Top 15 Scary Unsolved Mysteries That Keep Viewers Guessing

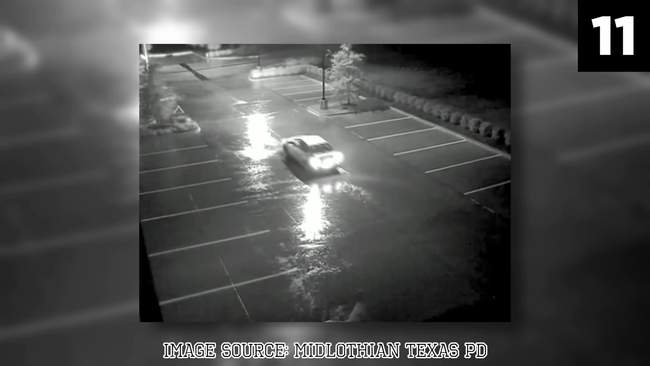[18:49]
Nine months later, outdoor surveillance footage from a gun store near to the Creekside Church piqued the police's interest, revealing a suspicious Nissan Altima circling the church parking lot on the morning of the murder. After publicizing the footage, an anonymous tip pointed the police towards Bobby Wayne Henry, an ex-police officer working as a security guard.